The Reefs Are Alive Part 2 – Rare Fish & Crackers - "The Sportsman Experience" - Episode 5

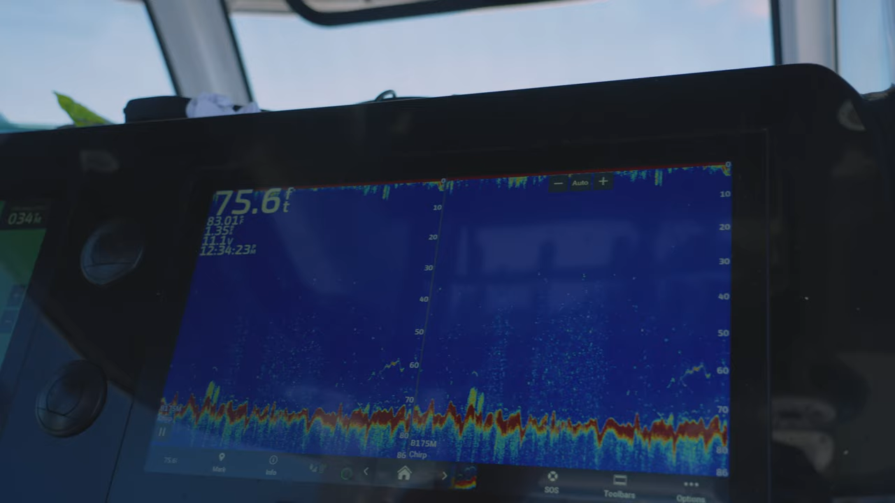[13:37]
On screen: depth 75.6 ft
and then some all the way on the bottom at 70 feet.